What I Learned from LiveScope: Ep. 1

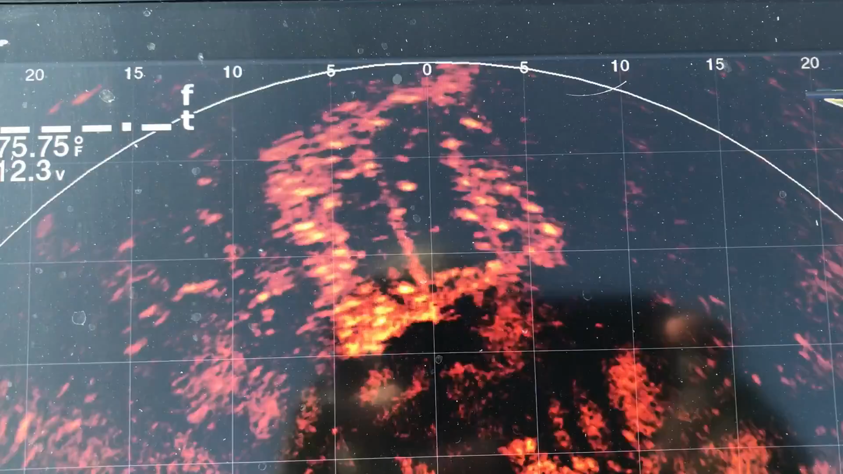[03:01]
folks I mean it's littered like a Christmas tree I don't know how many fish but there's got to be 20 or 30 crappy I've struggled with this brush 45 minutes I cut only like I don't